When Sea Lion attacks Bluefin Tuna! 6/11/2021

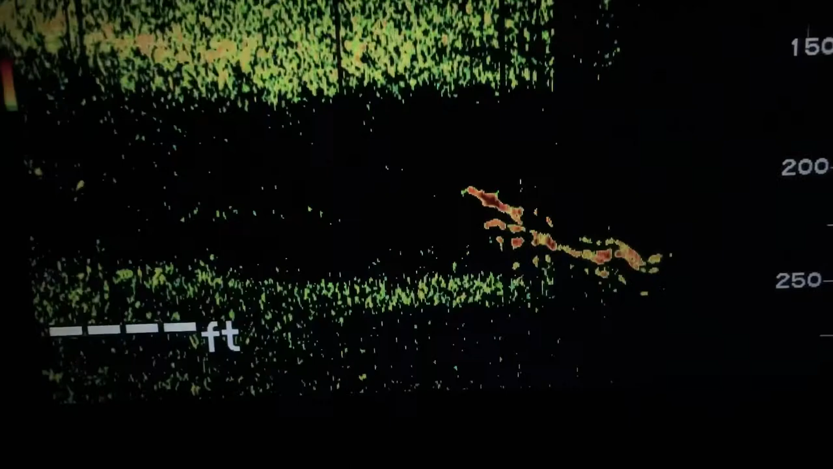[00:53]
All right, so we just had a pretty good school come under the bed.
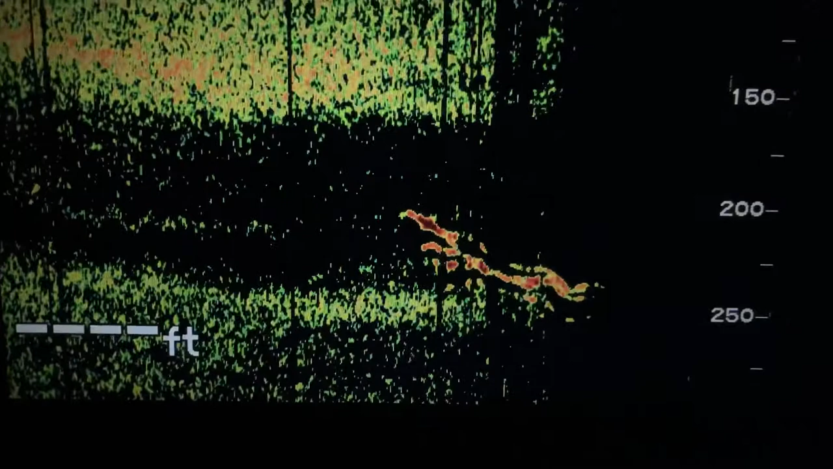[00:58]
That's the best one we've seen so far. It's about 3 a.m., so hopefully we can get it going.